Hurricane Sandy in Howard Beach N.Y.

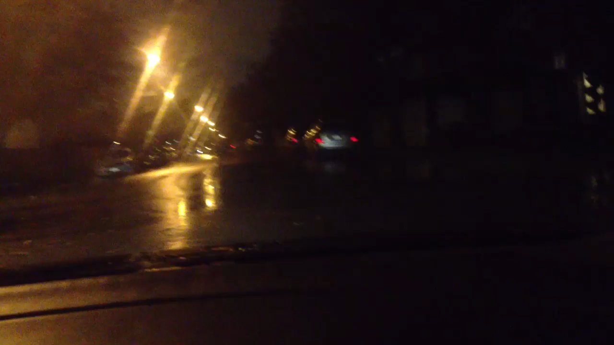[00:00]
right there. Oh shit! Look at the puddle up there. I can't go this way. Oh my gosh!